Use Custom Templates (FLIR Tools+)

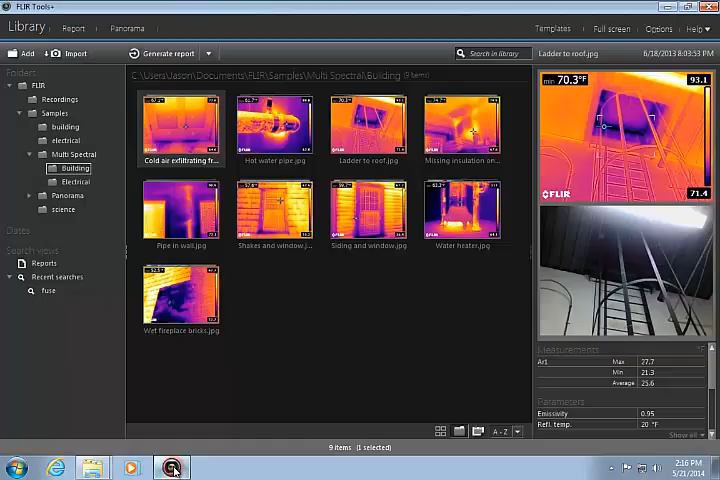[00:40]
Click Options in FLIR Tools and click the Report tab.
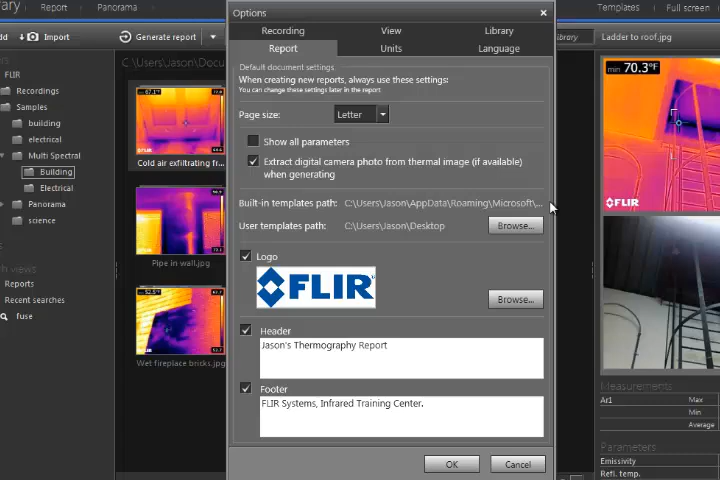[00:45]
Click the Browse button next to User Templates Path and select the new FLIR Templates folder.
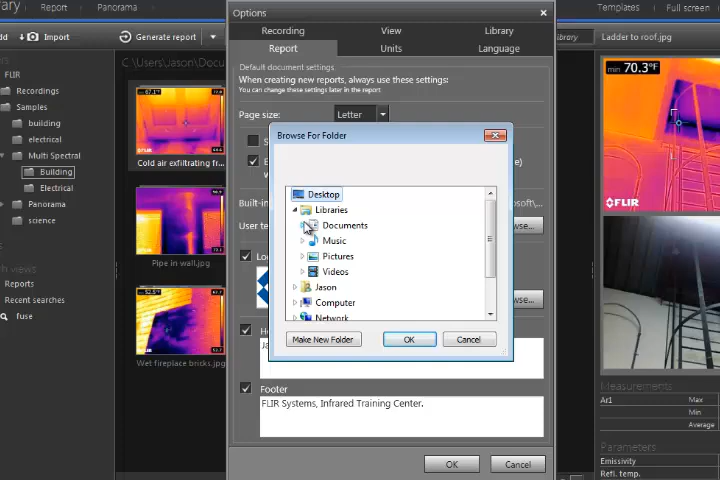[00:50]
If you create any new templates, they should be saved in this folder.
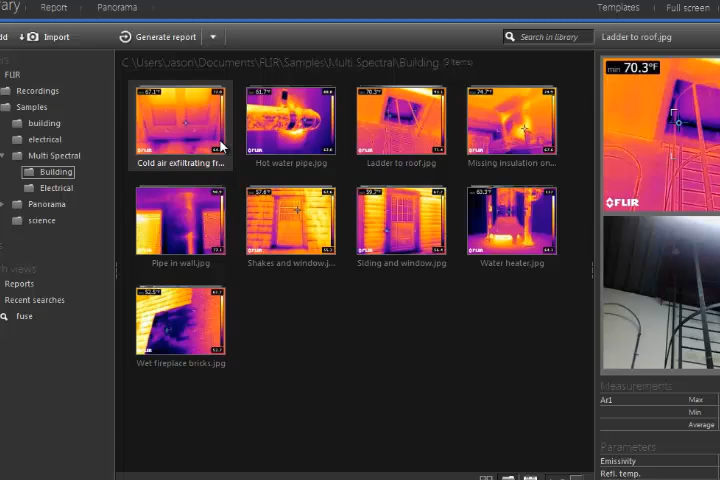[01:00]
On screen: max 70.3°F
When you are ready to create a new report, select some image groups from the library and click the down arrow next to Generate Report.